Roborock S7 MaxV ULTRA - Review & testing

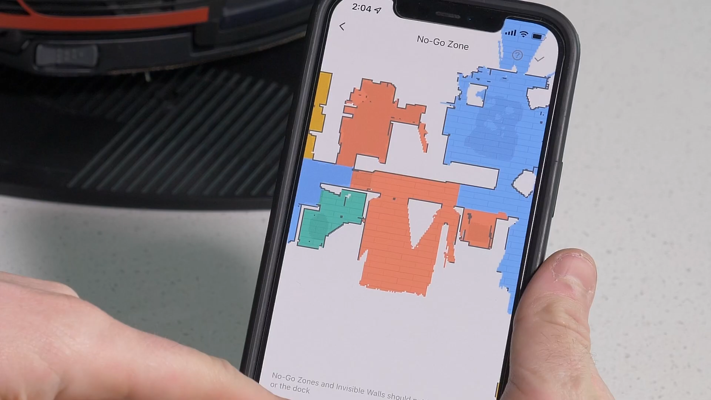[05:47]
Once you have the map created, you have all the smart mapping features you'd expect of on a robot in this price range.
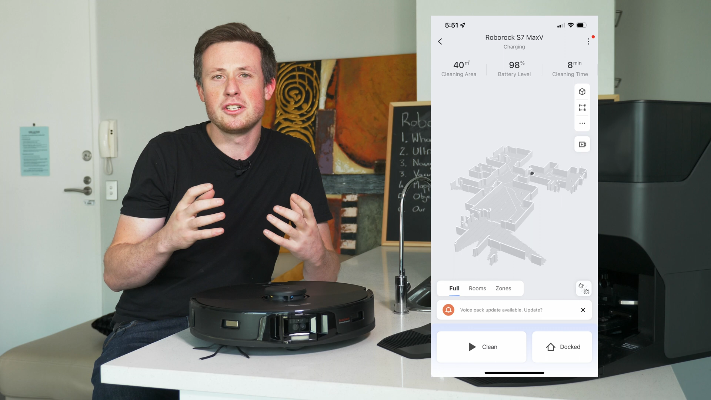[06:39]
I imagine that it'll improve over time, and there is some potential there. It's also the first time I've seen a robot that allows you to scan a room with your phone for more accuracy, so it shows where things are heading.
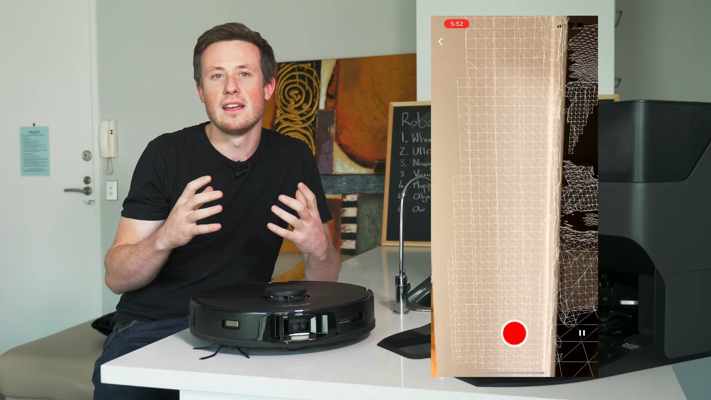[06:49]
At the moment though, that feature only works on the iPhone 12 Pros and above,
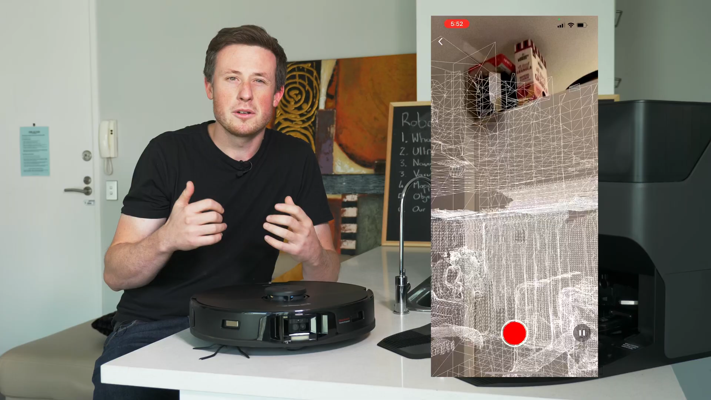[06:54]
which I presume is because it uses the LiDAR on the iPhone to scan the room.